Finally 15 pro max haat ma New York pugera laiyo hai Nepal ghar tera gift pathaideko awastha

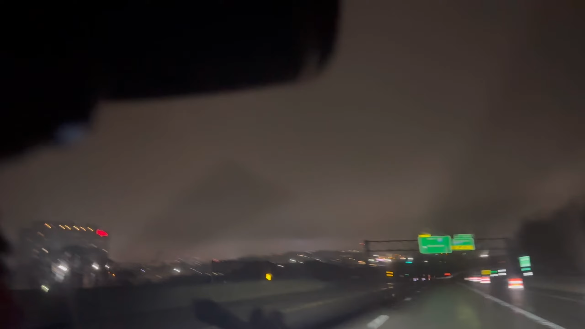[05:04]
देख्छौ अघि अलिकति मिस भयो उसो डरो लागेको भएर ठिकै छ फेरि फर्किँदाखेरि देखिन्छ हामीहरूबाट सिराकस एन्ट्री भयो एन्ट्री अझ यहाँनिर बाटोहरू सायद बनाउँदैछ जस्तो छ यहाँनिर कन्स्ट्रक्सन भइरहेको रहेछ